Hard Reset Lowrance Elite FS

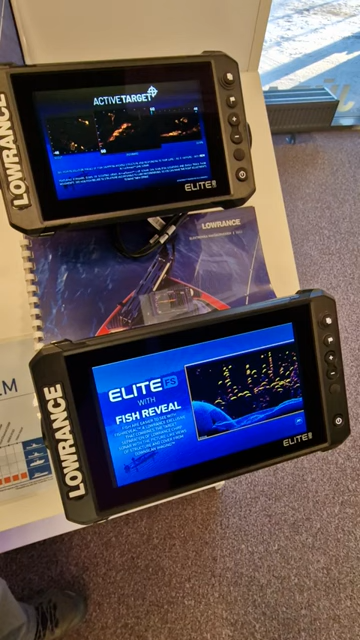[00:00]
Привет, друзья! Сегодня будем делать Hard Reset для Elite FS серии. Как это делается? Выключаем наш прибор.
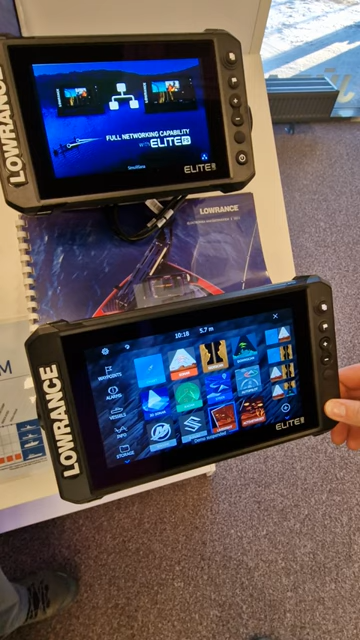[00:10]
Предварительно также копируем все на SD-карту,
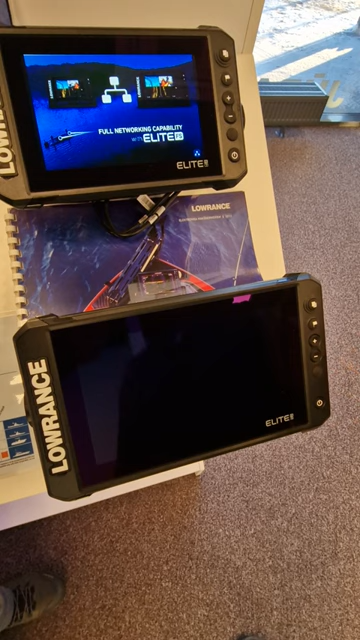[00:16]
нашу необходимую информацию, рыболовные точки и маршрут, и пути.
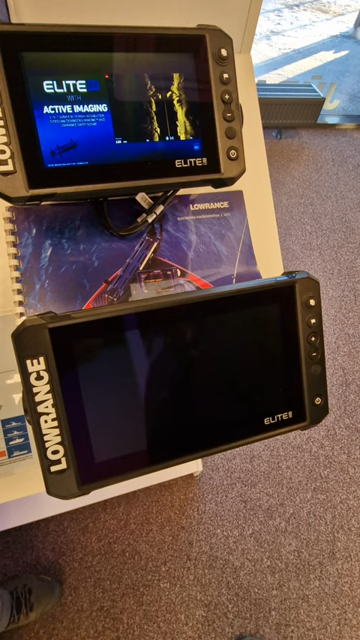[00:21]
Прибор выключили. Держим кнопки плюс и минус и включение.